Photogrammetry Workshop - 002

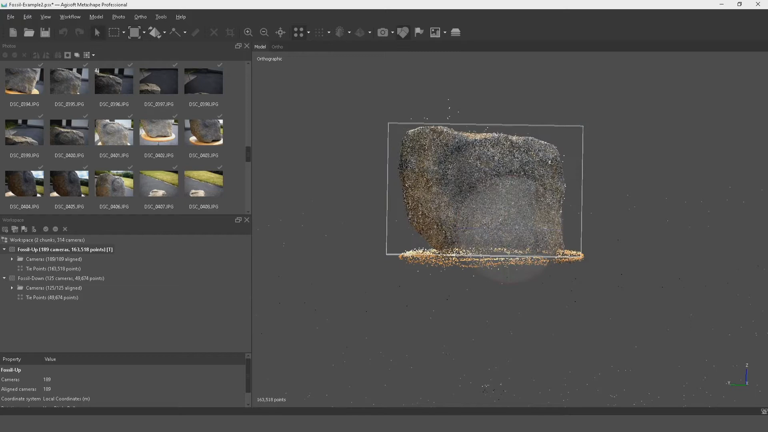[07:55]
so we can hit this little button here again to reset our
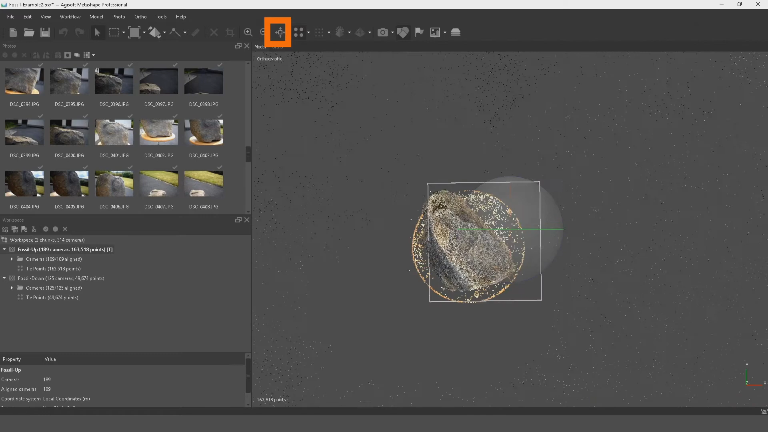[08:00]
view and then we can rotate the region to align it with the object here
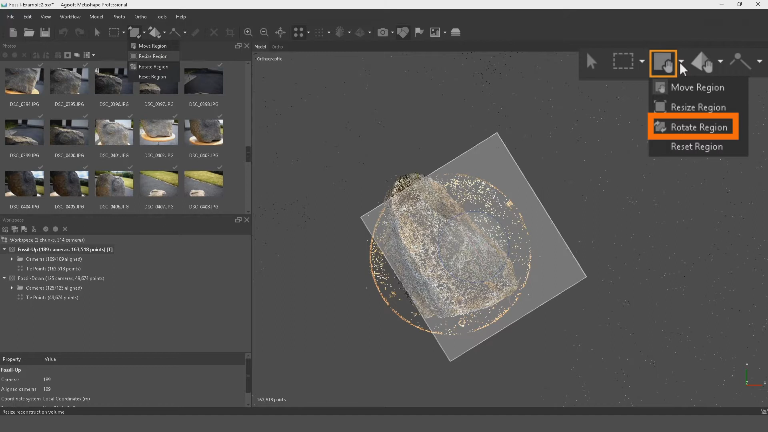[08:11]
and then resize the region again so it's not 100 necessary to do this it is just a step that i'll generally use to get rid of an awful lot of data outside of the object and maintain as much data in here in the center
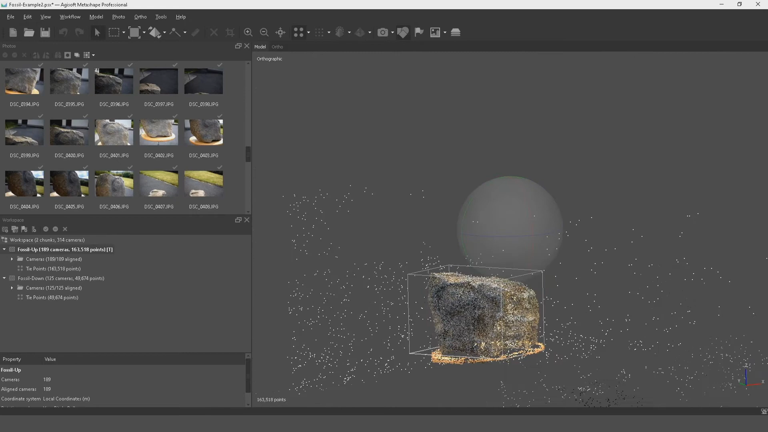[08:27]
this helps with processing time uh so the speed that we get back our 3d models this will all help with that so just kind of come around and make sure the box is including all of our object so you can just give it a little bit of extra room here so if this box was to clip the object
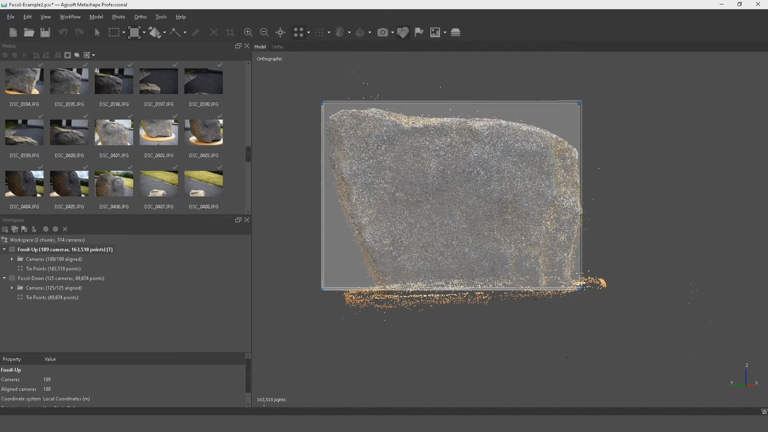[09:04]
like this then this part up here would not come out in our 3d model we'd have a hole inside our 3d model so this is
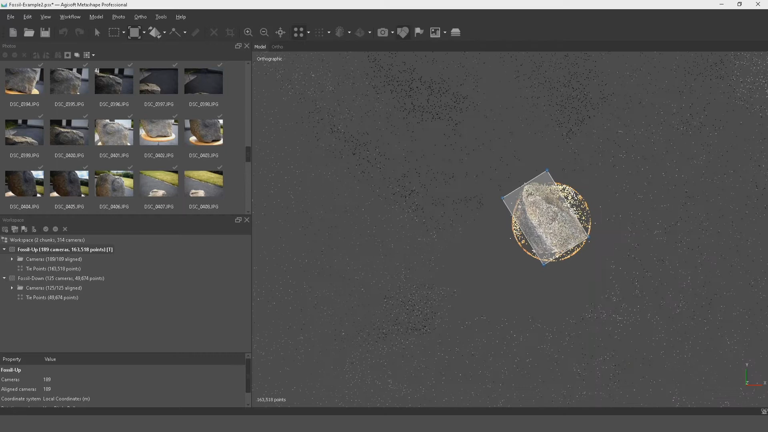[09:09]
just to make sure everything is included you can see there's a little bit of room there it's plenty of room on this side and there's
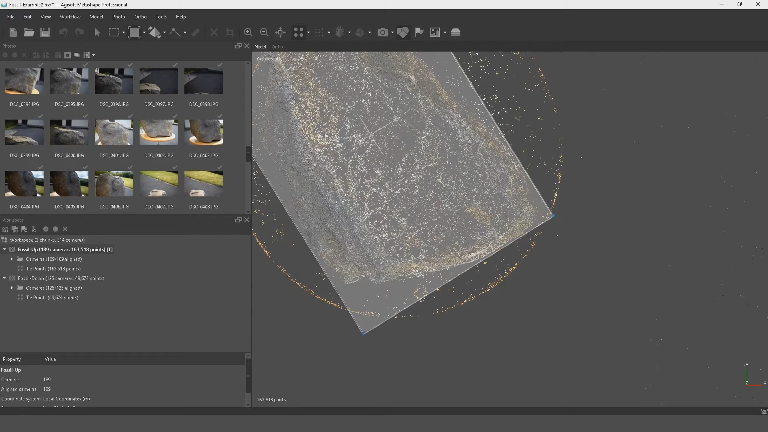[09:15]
a little bit of room there so that should be all of our fossilized stone just included
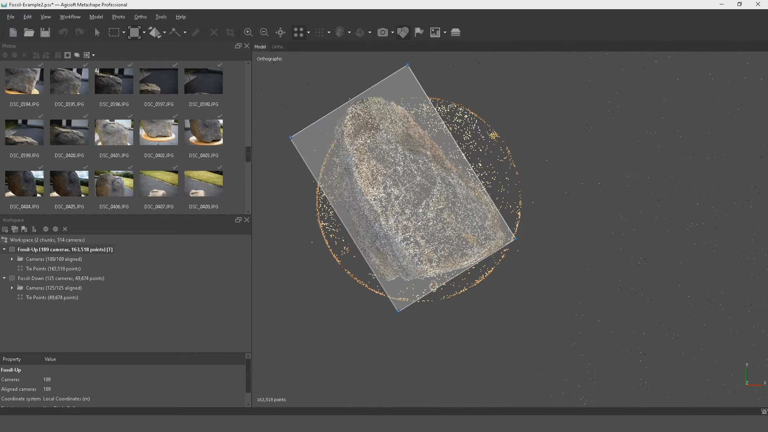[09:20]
in that little box i'm going to show you the exact same on the the downside so i use batch process to do both processes together and i'll show you that step now so
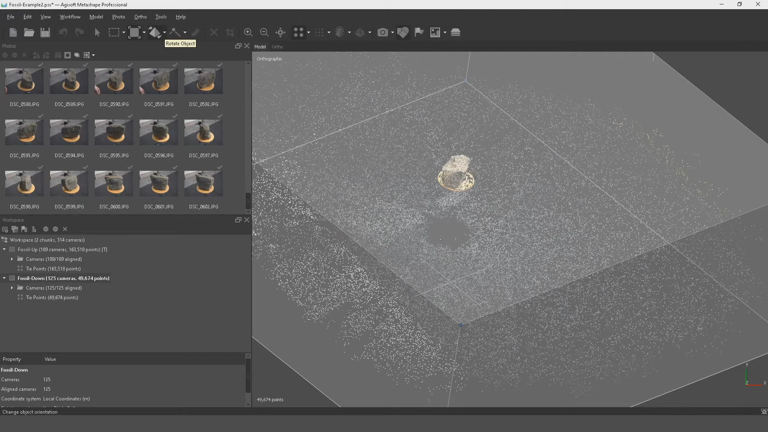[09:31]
again we're just going to rotate this object again what we're looking for is to be looking down directly onto the object trying to make sure these lines are as straight as possible and then we're going to resize so firstly rotate the region just so we get a little
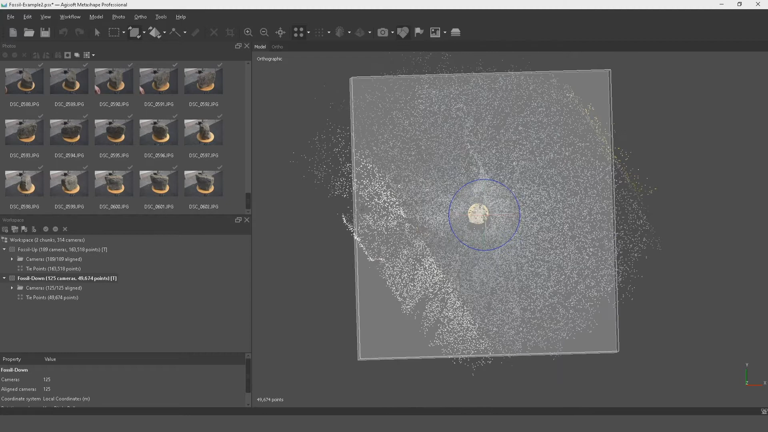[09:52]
box and then we're going to resize the region coming down to as close as the stone as we can
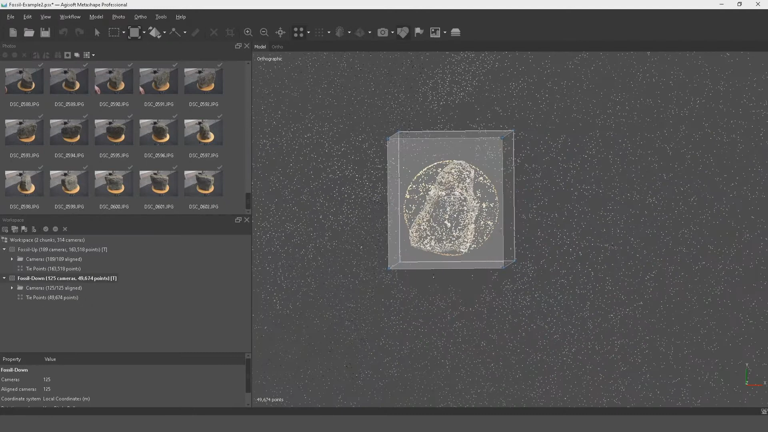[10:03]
coming over here then to our navigational tool and just changing
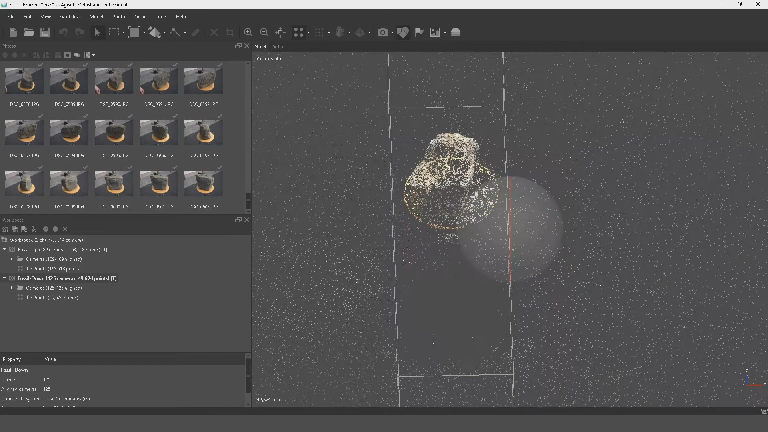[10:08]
our view so that we can see it lengthwise and again bringing this
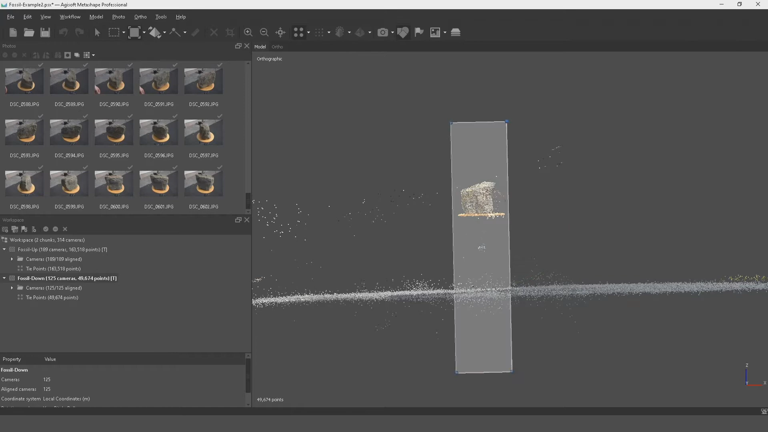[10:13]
down to come as close to the object as possible and the same then from the bottom bringing that all the way up and we
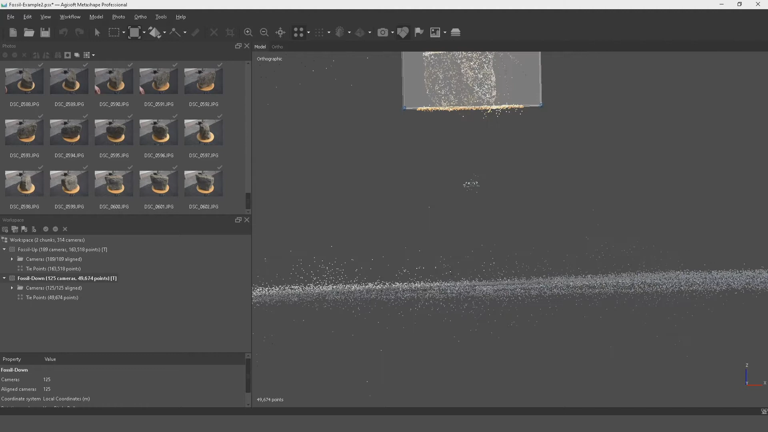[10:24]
want to go right above the lazy susan that it's on the little turntable i've put
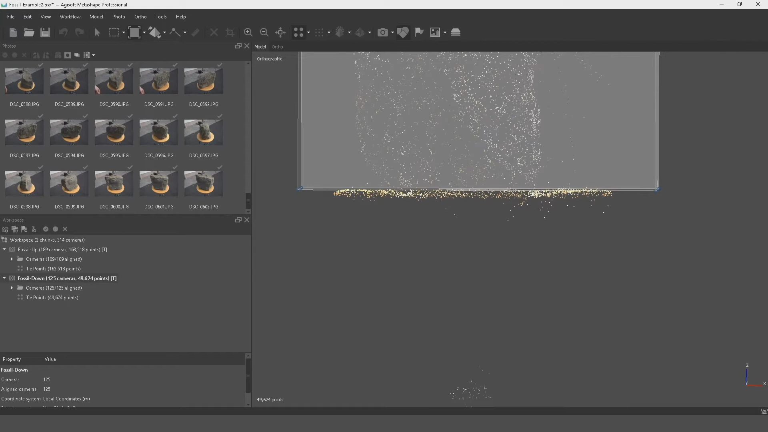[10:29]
it on so we're cutting the bottom of it off essentially and then bring in these sides
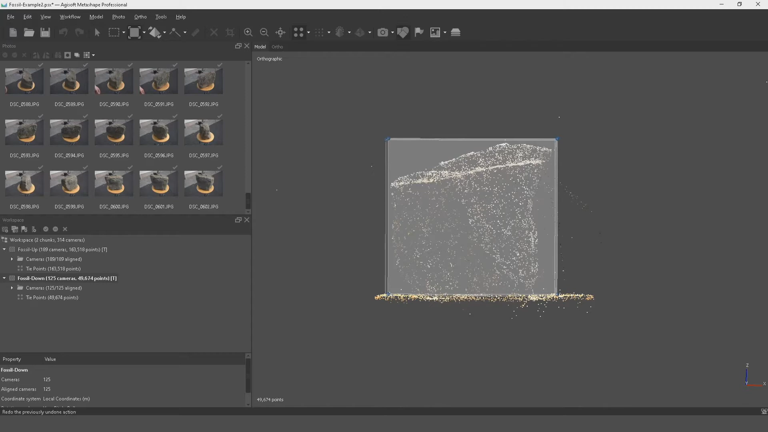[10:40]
and then clicking back on our reset view and then we can rotate this so rotate region
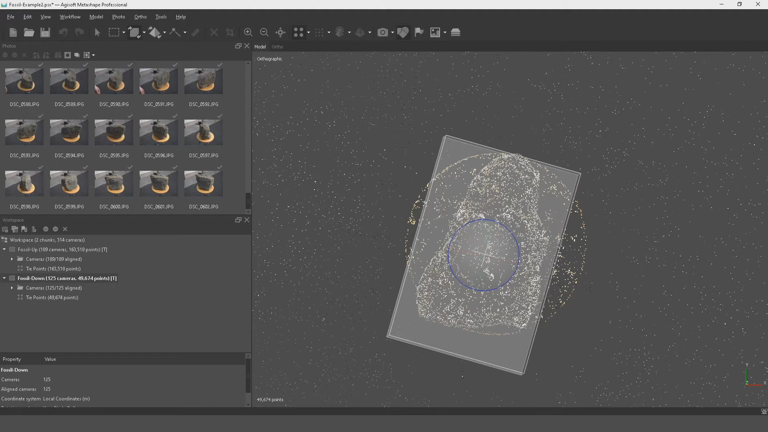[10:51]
and we can resize that again
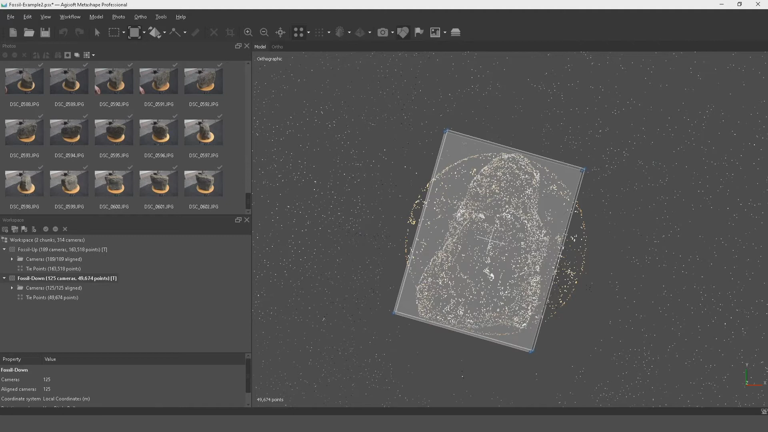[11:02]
like i say it doesn't have to be perfectly aligned it's just so that the object fits within the box and the box isn't clipping us in any way like that okay we're going to come back here then to our
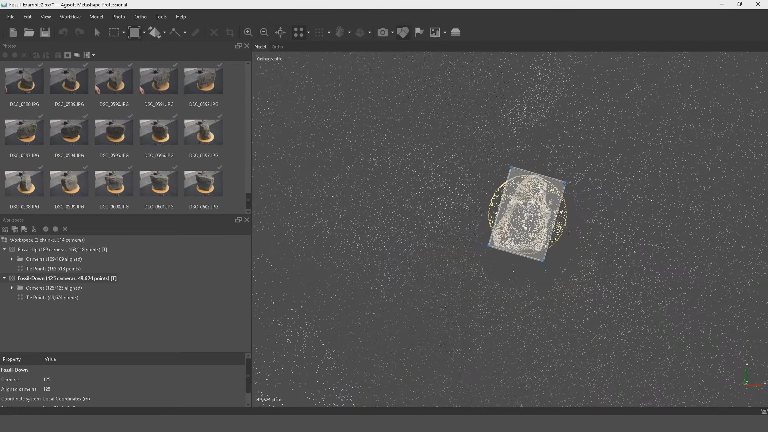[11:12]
reset view so i'll
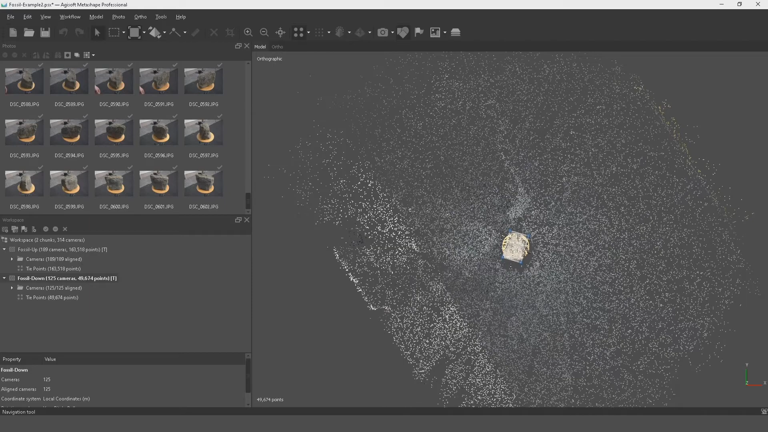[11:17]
just show you one more thing so if you if you find that a little bit difficult or you find that uh
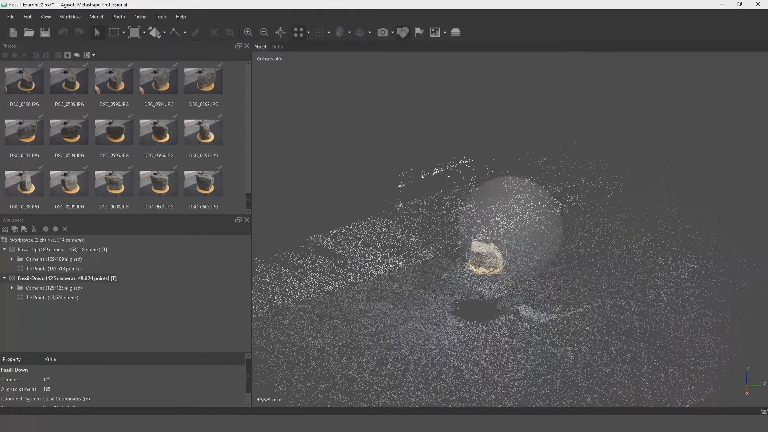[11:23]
hard some of this resizing is done in the next step anyway so one thing that you can do is you can come up to your model view up here and you can say gradual gradual selection
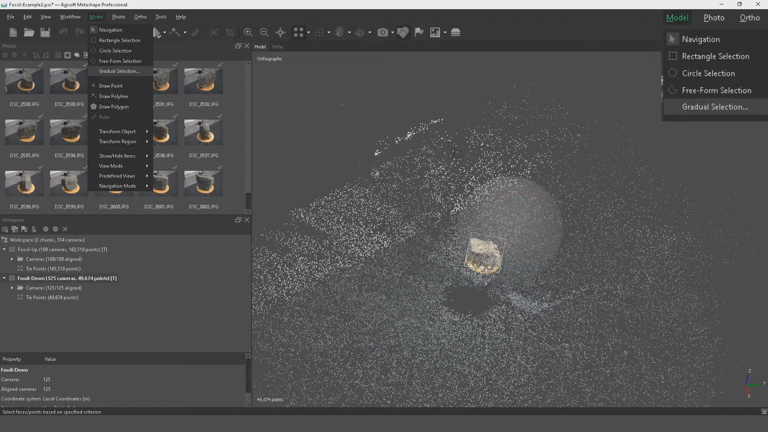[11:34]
this only works on the initial tie points the aligned points here and you can just go through each of these so if we went to criteria reproduction error and then you move this along you're taking away as many points as you can without going to the end because then we delete the model so for this case we're probably going about 0.2 press ok and then we're going to press delete up here
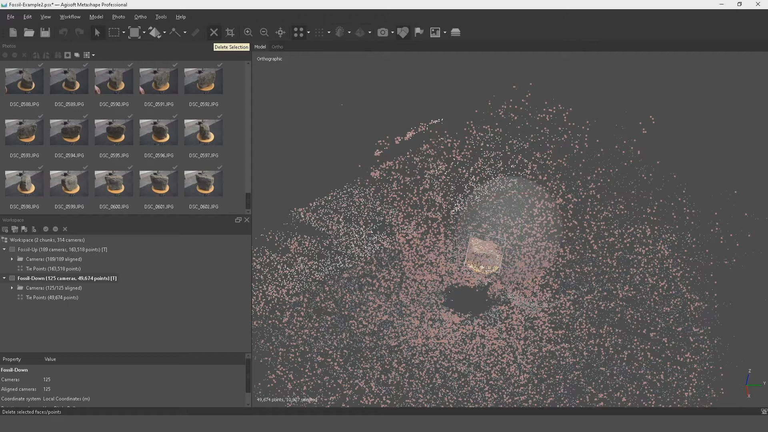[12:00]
or you can press delete on the keyboard and it just gets rid of a couple of extra points so we're going to go to model gradual selection
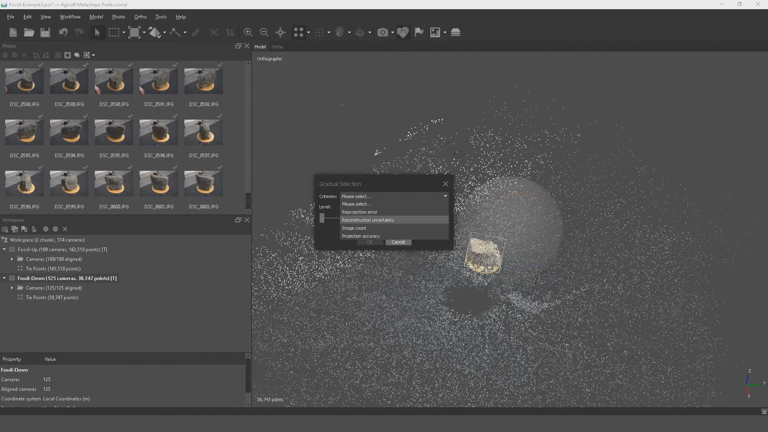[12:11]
and then we're going to choose the reconstruction uncertainty so this is how certain the computer is that reconstruction can be done from these points you can see you can go quite far with this one so it's taking away all that additional stuff from the outside and a couple of extra what we call floating points if you go right up to the end it will take everything but getting